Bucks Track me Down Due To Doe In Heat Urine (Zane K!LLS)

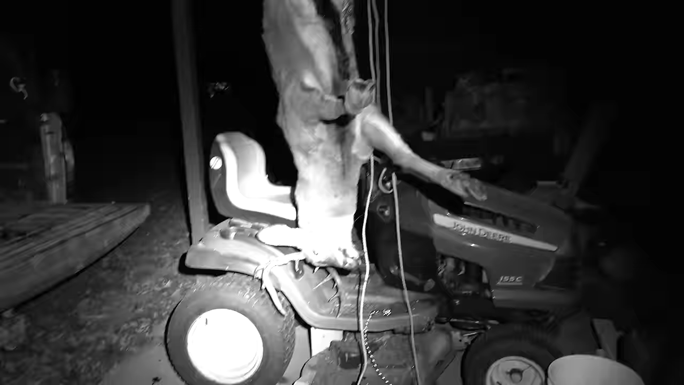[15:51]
He wanted to get it weighed over here, and it's a really cool looking deer.
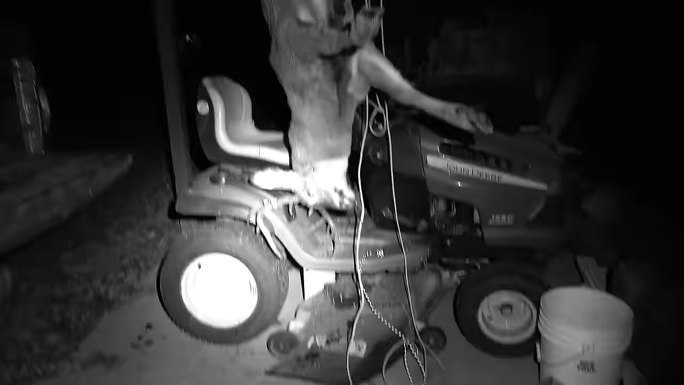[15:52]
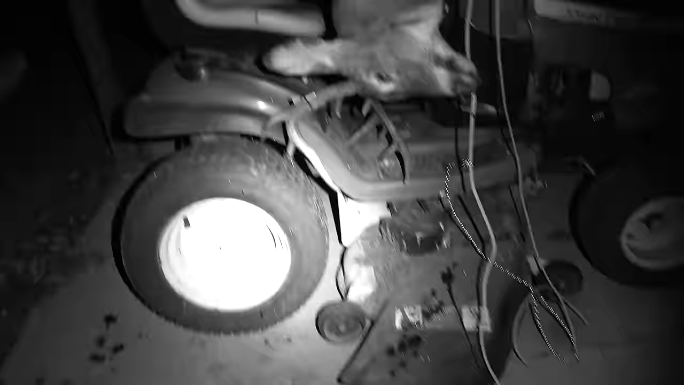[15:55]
It's pretty palmated on his beam over here.
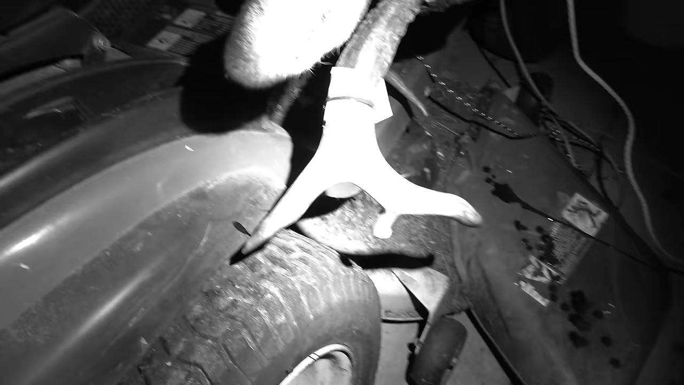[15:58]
Actually, that light's almost too bright for this.
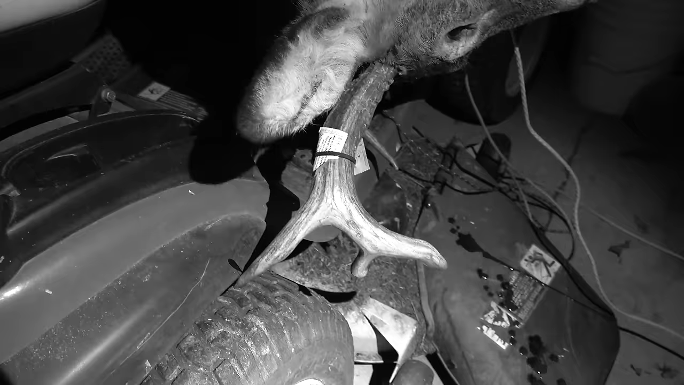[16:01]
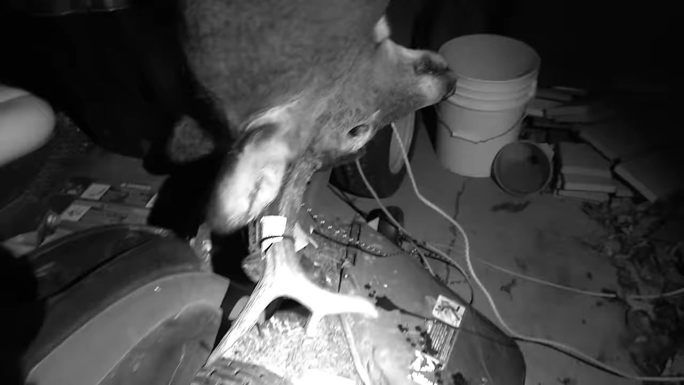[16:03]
Can't really see him too good when he's dangling down like that, but yeah, there we go.